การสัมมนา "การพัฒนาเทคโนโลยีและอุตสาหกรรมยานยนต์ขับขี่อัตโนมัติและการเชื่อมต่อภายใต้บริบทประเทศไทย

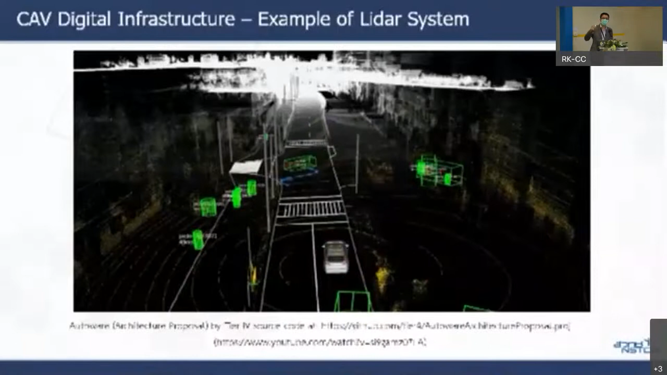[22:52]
ือเราจะมีการสตรีมขึ้นคลาวด์แล้วก็เอา data ต่างๆเนี่ยครับไปทำ processing ด้วยอันนี้ก็เป
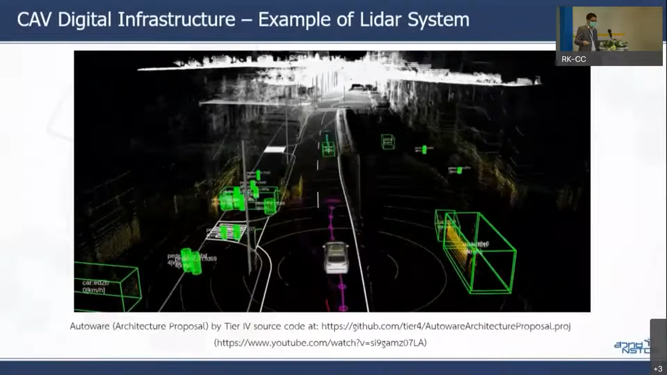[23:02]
็นส่วนหนึ่งนะครับที่จะต้องมีดิจิทัลอินฟราสตรักเจอร์มารองรับนะครับ
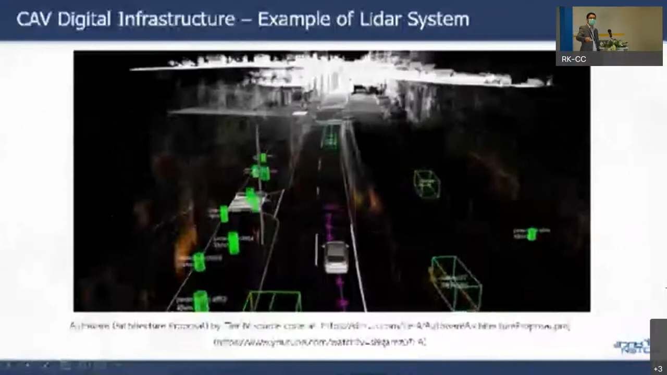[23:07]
ส่วนนี้นะครับก็จะเป็น
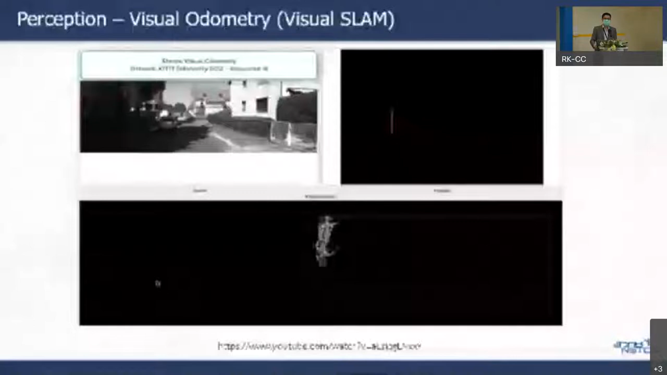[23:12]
ตัวอย่างของเรื่องของการทำสแลมนะครับสแลมคือหมายความว่า
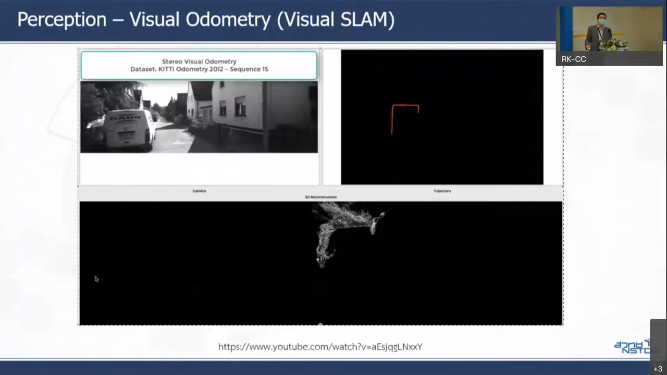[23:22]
ทำเอากล้องถ่ายรูปวิดีโอนะครับวิ่งไปแล้วก็ทำโลคอลไลเซชันด้วยแล้วก็มีการแมปปิ้งไปในตัวนะครับก็จะเห็นจากว
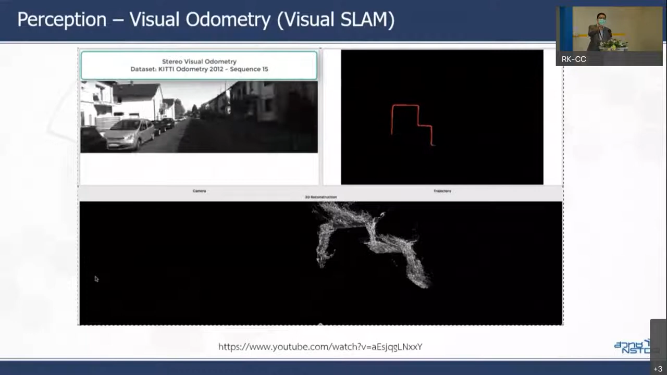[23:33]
ิดีโอที่ผมโชว์ให้ดูนะครับนี่ก็เป็นส่วนหนึ่งของงานที่จะต้องมีดิจิทัลอินฟราสตรักเจอร์มารองรับนะครับก็เดี๋ยวขอไปต่อนะครับ
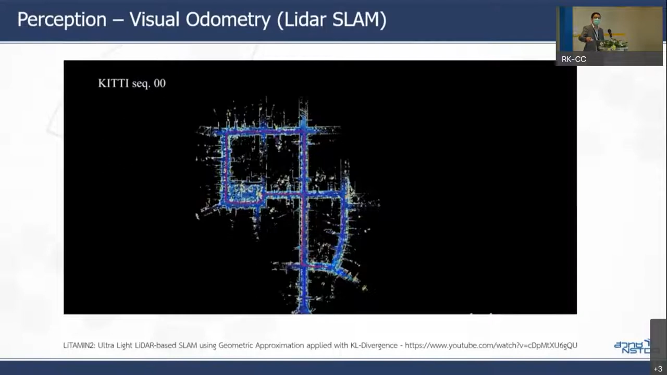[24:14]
ก็เดี๋ยวขอไปต่อนะครับอันนี้ก็เป็นตัวอย่างของการ processing นะครับในการที่จะต้องใช้ digital